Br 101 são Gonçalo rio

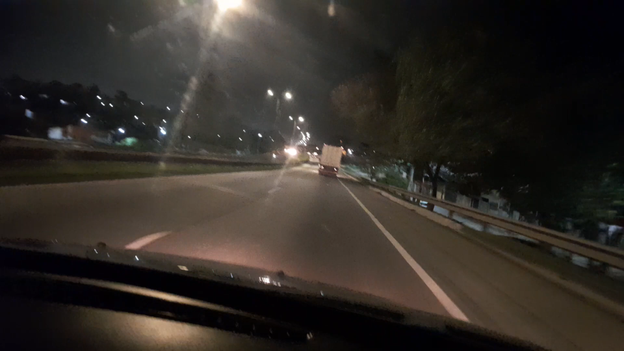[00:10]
Ao amanhecer 5 e 10 da manhã BR-101
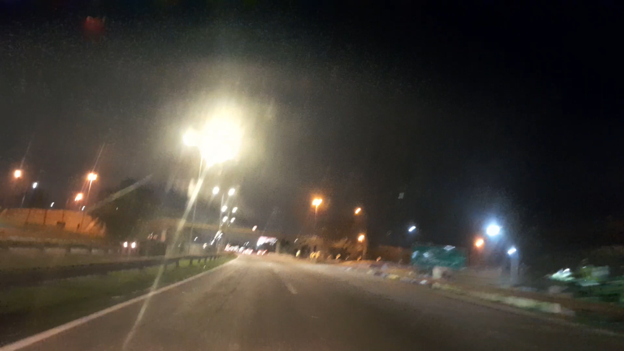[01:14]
Bairro das Pedrinhas O trânsito tá bom hoje Tem essa hora que começa o engarrafamento Estão passando aqui em neve Neve isso
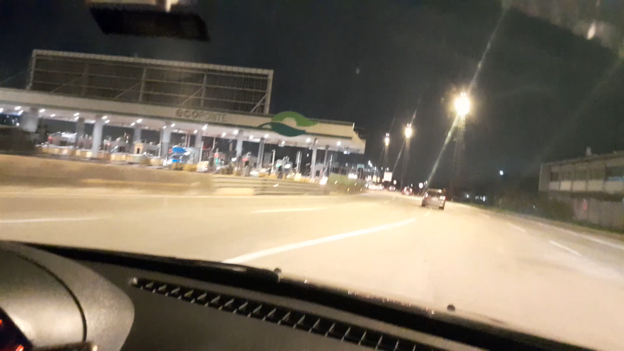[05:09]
Pedágio que só paga um sentido Já pegamos a ponte Vamos passar agora em frente A ilha Mocangue